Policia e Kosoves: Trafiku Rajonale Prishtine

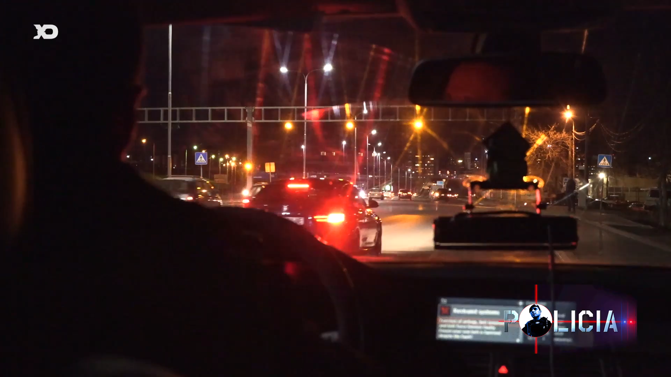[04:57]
Jemi në rrugën Prishtinë-Fushkosu dhe tani do të ndalëm aftë mjetin paraneve i cilin nuk e respektoj dritën e kuqen se mafar.